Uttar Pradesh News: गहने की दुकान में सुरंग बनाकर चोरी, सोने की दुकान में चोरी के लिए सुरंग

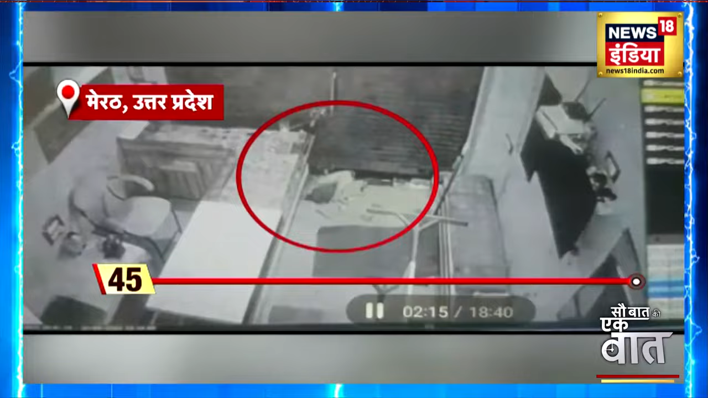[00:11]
जिसमें वो चोर सुरंग के रास्ते दुकान में घुसता नजर आया सामने आये वीडियो में दुकान के अंदर एक सुरंग बनी दिखी जिससे चोर धीरे धीरे